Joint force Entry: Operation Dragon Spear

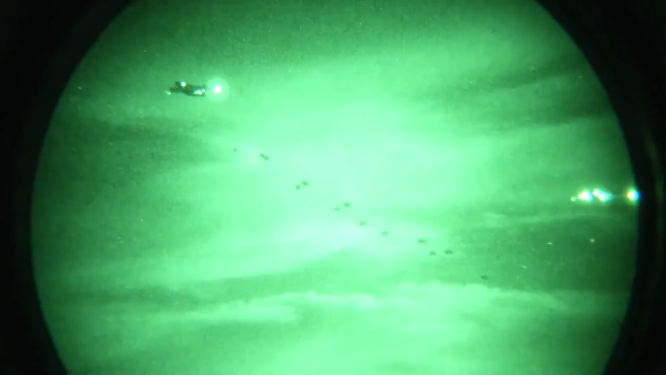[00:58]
The exercise saw over 600 paratroopers from the 82nd Airborne Division's 2nd Brigade Combat Team
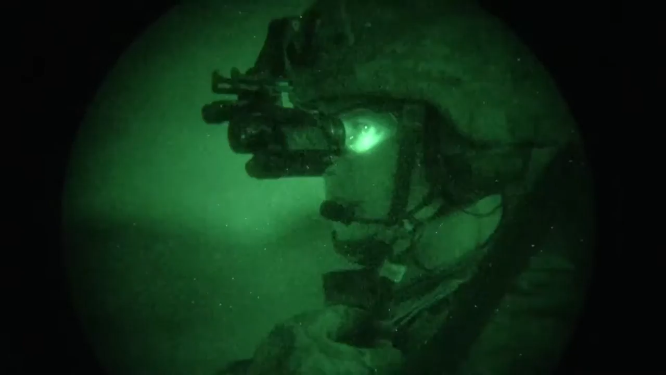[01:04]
working in conjunction with Army Ranger and Special Forces elements,
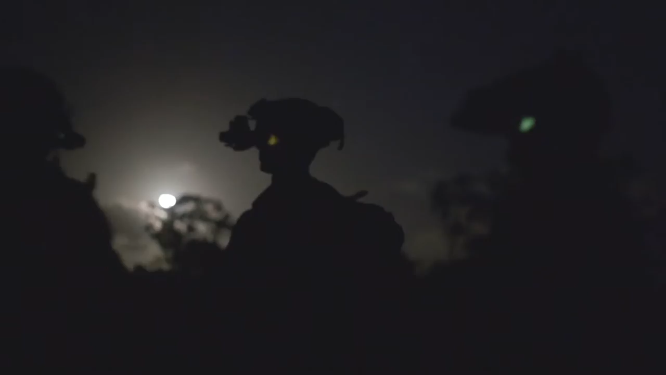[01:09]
execute an airborne forcible entry operation, seize an enemy airfield, and use it to rapidly build combat power for follow-on operations.
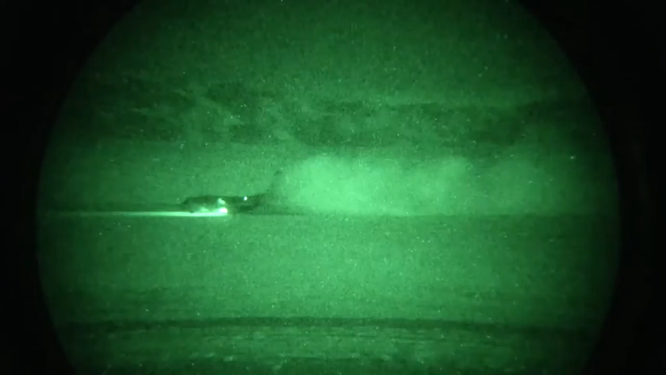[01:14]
With just minutes separating the first paratrooper boots hitting the ground
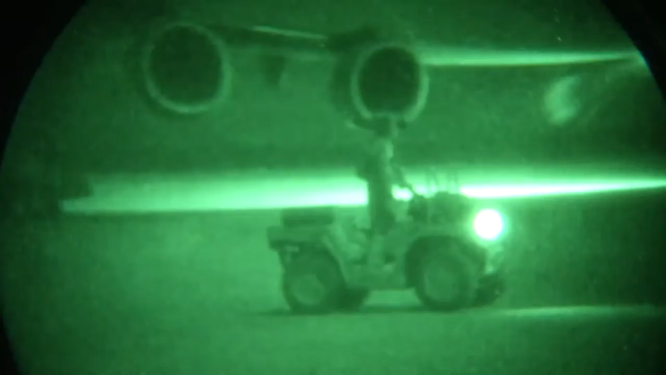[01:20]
from the arrival of C-17's Caranquiwa helicopters and armored striker combat vehicles,
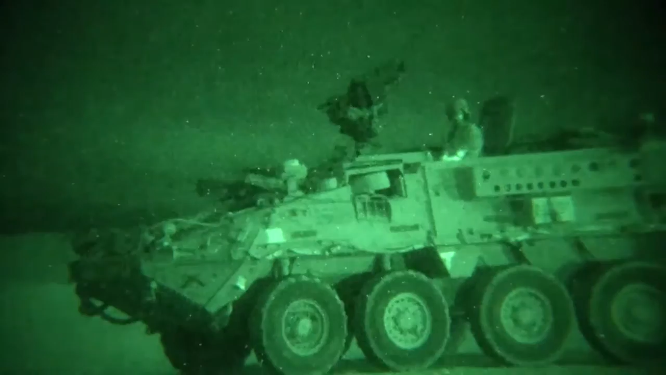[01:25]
the exercise demonstrated the true might behind the GRF and America's joint forcible entry capability.